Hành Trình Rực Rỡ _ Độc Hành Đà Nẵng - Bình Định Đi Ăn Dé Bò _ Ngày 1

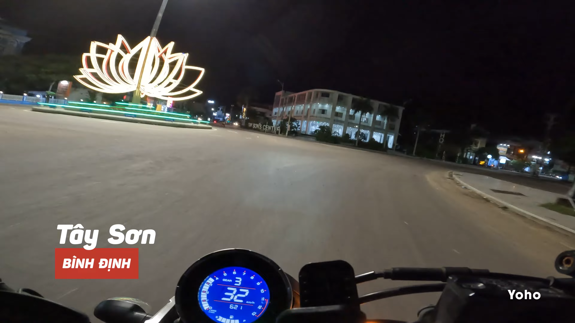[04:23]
Phú Phạm Tây Sơn Bình Định. Giờ là 6:20 rồi, mình đang đi lang thang tìm nhà nghỉ anh em ạ.